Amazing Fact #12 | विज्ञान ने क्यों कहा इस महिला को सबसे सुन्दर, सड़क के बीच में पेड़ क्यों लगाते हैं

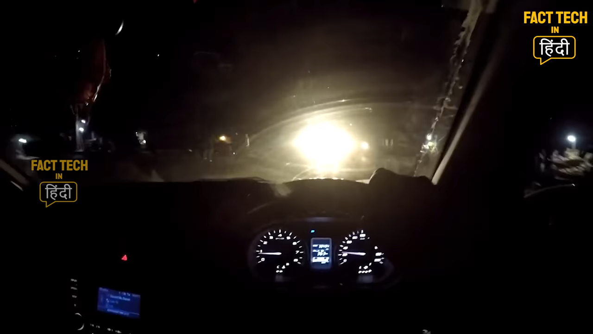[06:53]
ड्रैवर की आँखों पर बहुत तीज पढ़ती है और ड्रैवर वाहन के रास्ते का सई अंदाजा नहीं लगा पाते हैं और खतरनाक सडक हादसे हो जाते